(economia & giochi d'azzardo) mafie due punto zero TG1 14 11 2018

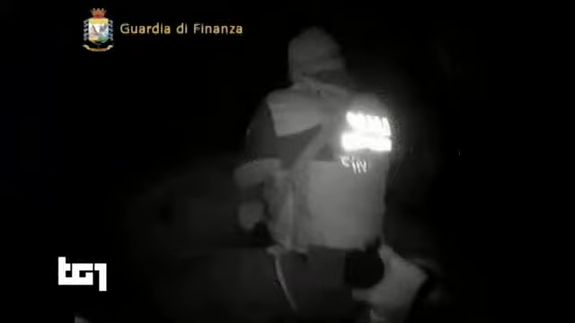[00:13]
Di notte via mare con i mitra spianati scatta così il blitz alla villa del boss a Catania degli agenti speciali della Guardia di Finanza, della Polizia e della DIA.